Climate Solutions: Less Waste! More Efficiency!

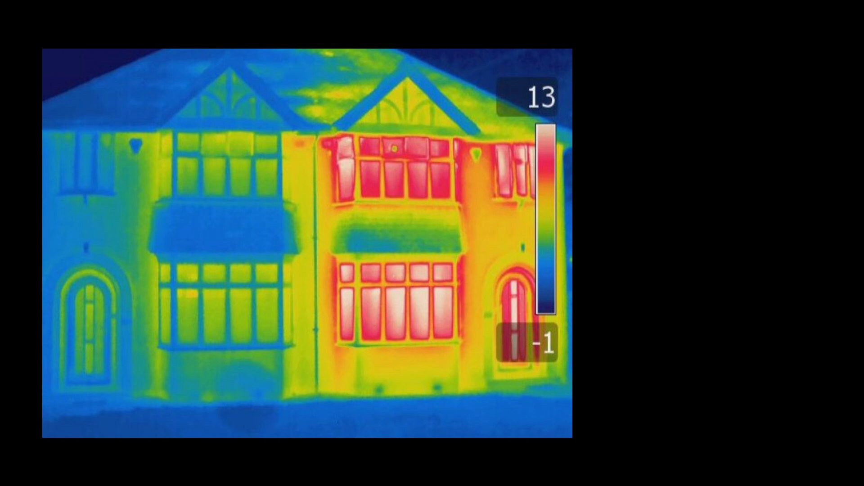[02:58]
Look at this photo taken with a thermal camera. The building on the right is leaking heat. My dad would say they're trying to heat the whole world. This photo made me decide to fix Cog's dog door.
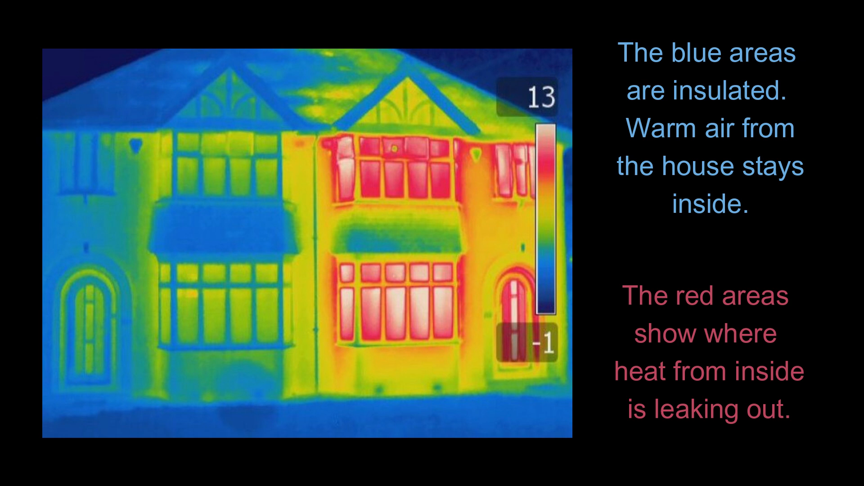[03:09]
You can see that it flaps open in any breeze.